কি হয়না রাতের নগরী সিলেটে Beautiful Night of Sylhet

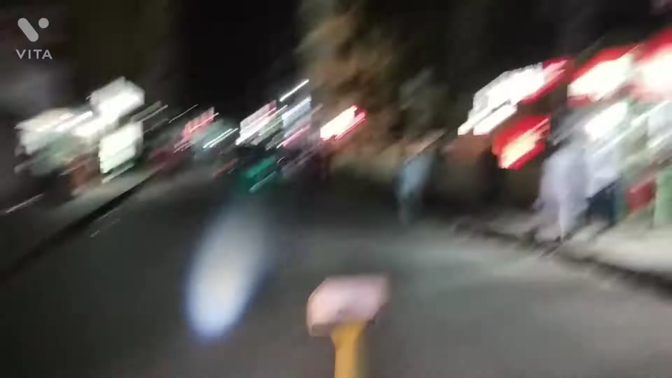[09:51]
বন্ধুরা আপনারা দেখুন বন্ধুরা এই যে যে
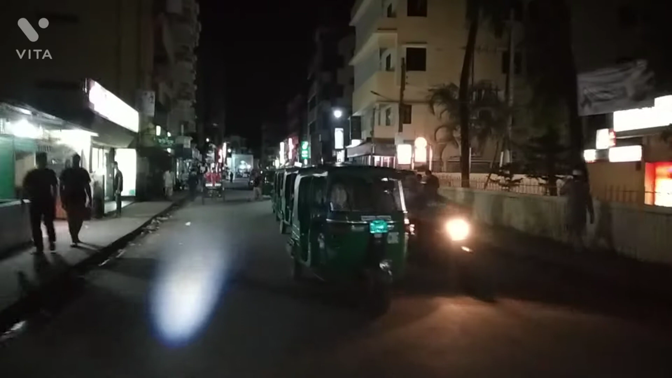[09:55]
রাস্তাটা আপনাদের দেখাচ্ছি এখানে কোনো ইলেকট্রিসিটি নাই বন্ধুরা কারেন্টের কুটা
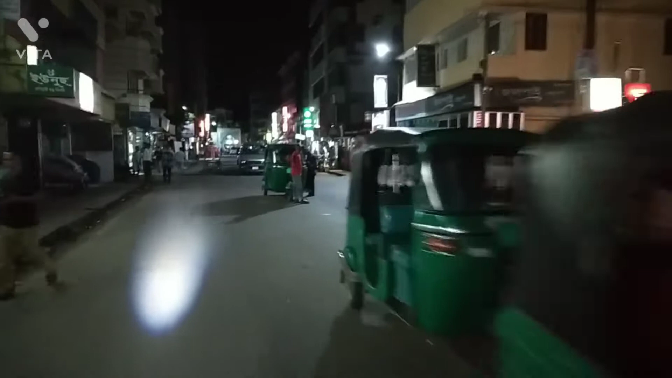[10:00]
নেই ইলেকট্রিসিটির কুটা নেই সরি কুটা নেই এটা কমপ্লিটলি আন্ডারগ্রাউন্ড করা হয়ে গেছে বন্ধুরা এখানে
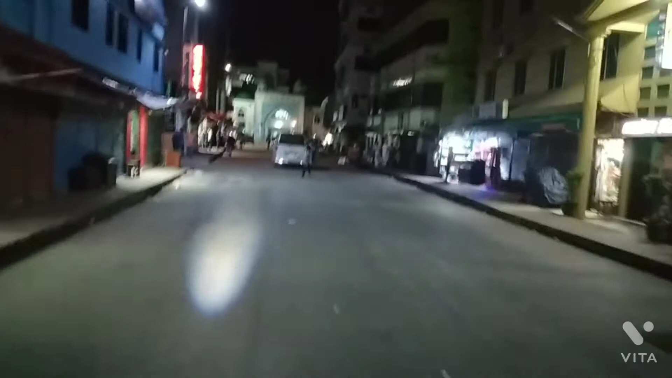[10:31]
একদিন এই রোডে নিয়ে আসবো বন্ধুরা এই রোডটা আপনারা দেখবেন এই বিল্ডিংয়ের প্রতিটা এখানে ডাইন বামে সব সুদূরে রেস্ট হাউস এই রেস্ট হাউসগুলোতে কী